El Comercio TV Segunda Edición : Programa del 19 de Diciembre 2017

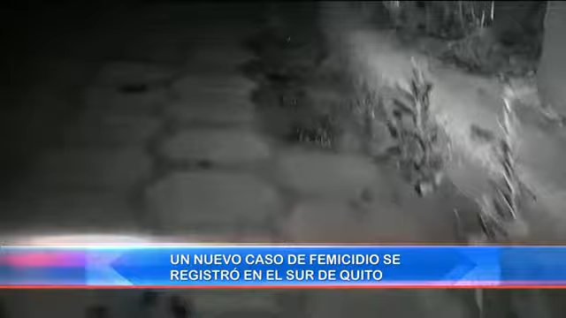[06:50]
El ex conviviente apareció en su trayecto y luego de intercambiar algunas palabras, habría sacado una pistola descargando más de una docena de proyectiles sobre la humanidad de la mujer.